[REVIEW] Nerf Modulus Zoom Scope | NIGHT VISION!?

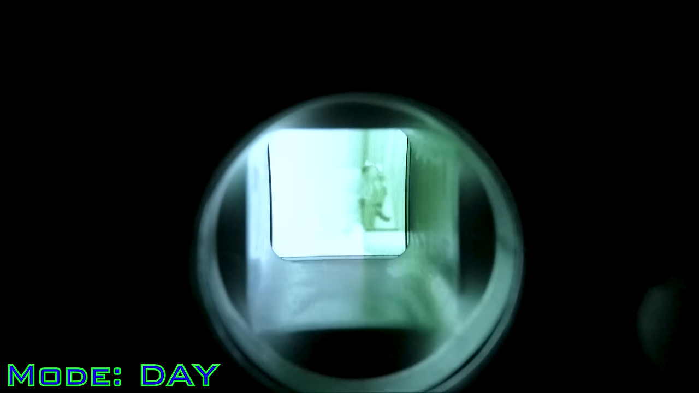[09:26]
That is the tactical night vision mode. As you can see, it's actually harder to see at night with night vision on,
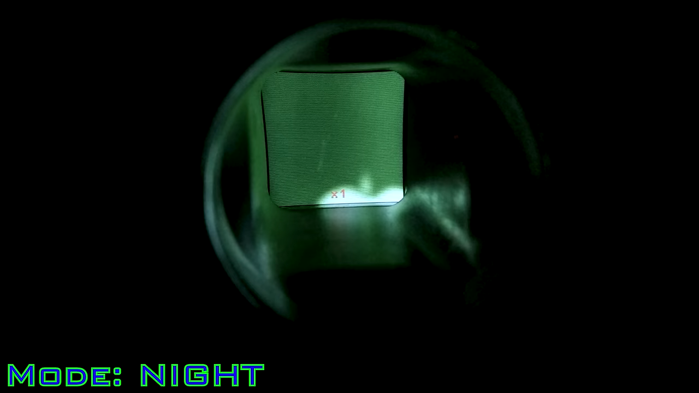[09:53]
And that's my hand again, in front of the IR emitters, so it's getting overexposed.
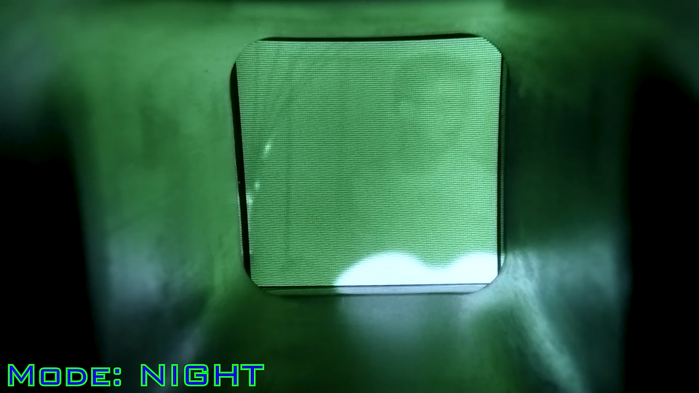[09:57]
And this is just some creeper that was walking around my house. The muzzle again is overexposed, but my body, it's, you can see me, but it's actually easier without night vision mode, which is just funny.